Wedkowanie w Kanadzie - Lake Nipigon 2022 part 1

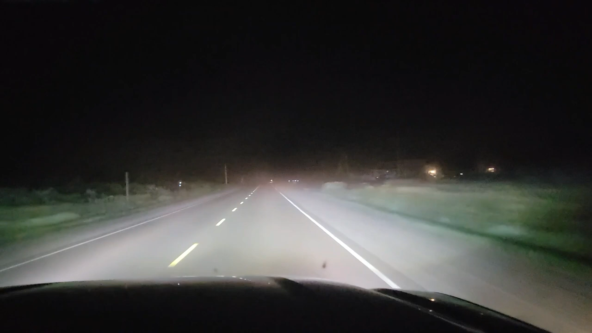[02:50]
No, my dalej zasuwamy. Różne są mgielne jakieś u mamy. Albo u taty. Jest Gerald Tony na kina. My jedziemy dalej.